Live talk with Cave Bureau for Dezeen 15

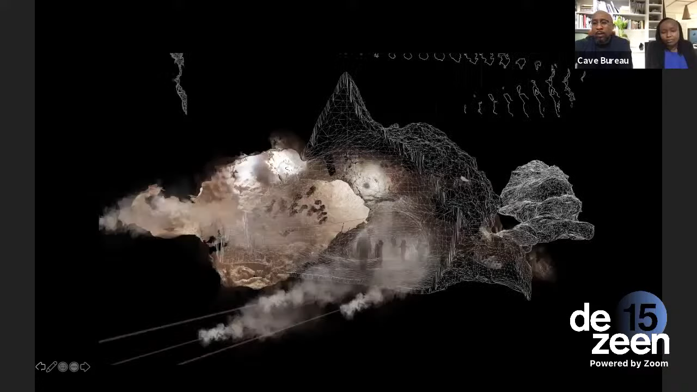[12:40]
And the capacity to look at that deep time experience of mankind into these spaces of heritage, where you imagine the first experience of an echo, first experience of a light world, all really impacting with our experience of architecture today. And this is just one three-dimensionally scanned in the outskirts of Nairobi.
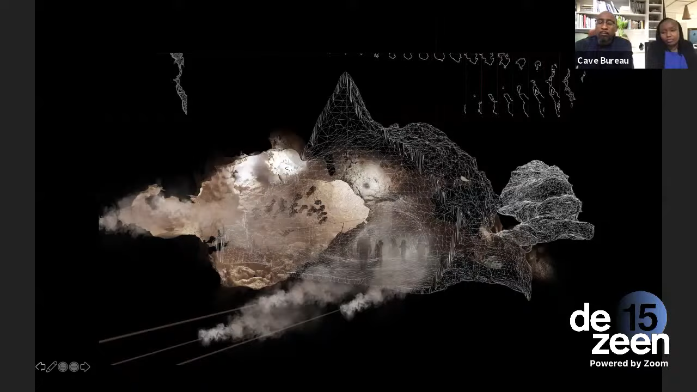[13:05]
And this we manifested or effectively transposed into Venice at the 17th International Architecture Exhibition,
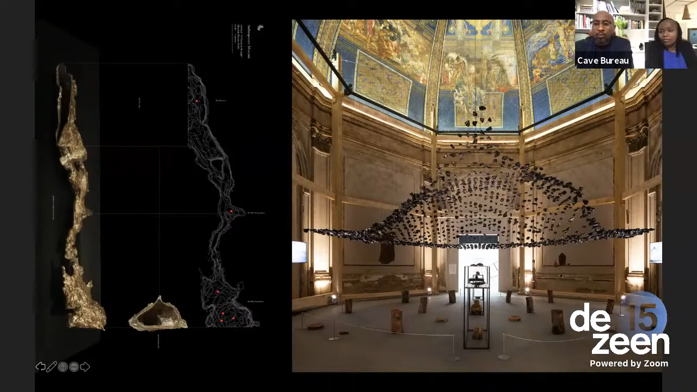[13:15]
where we were housed in the Galileo Chini Dome, and we transposed stones within that dome space. And it was a space of Congress, as mentioned before. And we hung these obsidian rocks at the exact point cloud positions of the cave. And the idea was that we would use this space, a space of dialogue, as we've done with many communities, as Stella highlighted. And we aimed to do that in Venice.